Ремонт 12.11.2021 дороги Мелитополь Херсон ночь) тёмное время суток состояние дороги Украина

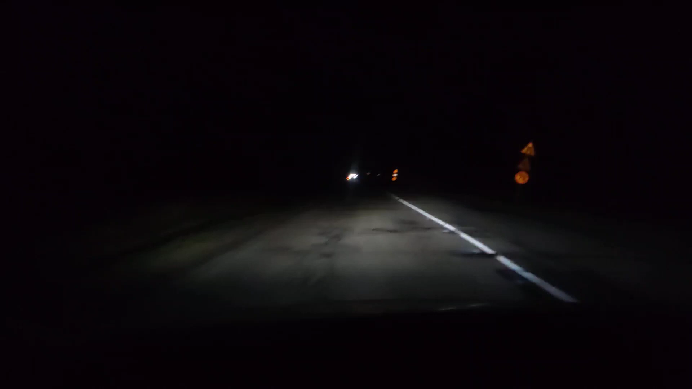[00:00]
итак сегодня у нас 12 ноября 21 года продолжаем рубрику ремонт дороги мельдополь-херсон ремонт идет даже в темное время суток
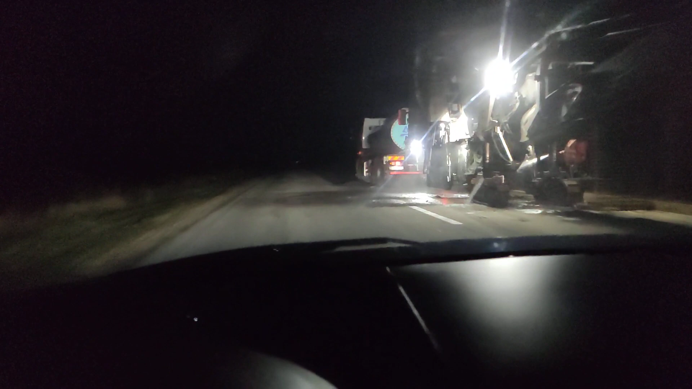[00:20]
что-то будет видно не видно видео короче процесс не останавливается
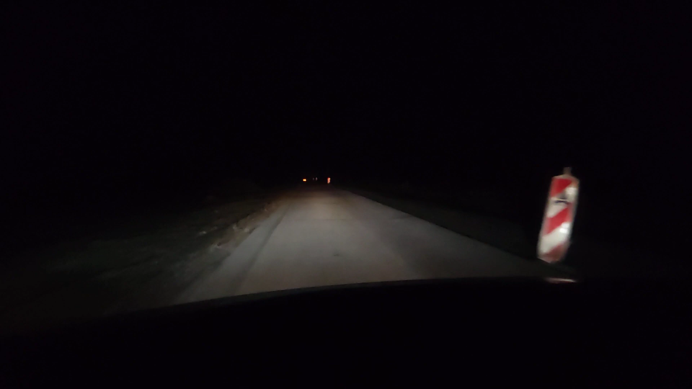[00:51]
получается от мельдополя ориентировочно наверно километров 30